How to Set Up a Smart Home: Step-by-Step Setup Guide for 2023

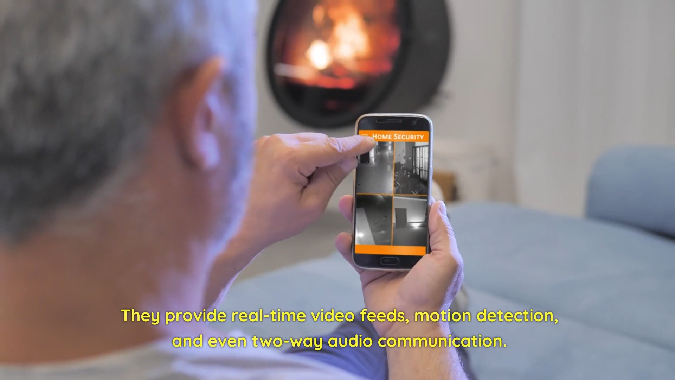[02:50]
They provide real-time video feeds, motion detection, and even two-way audio communication.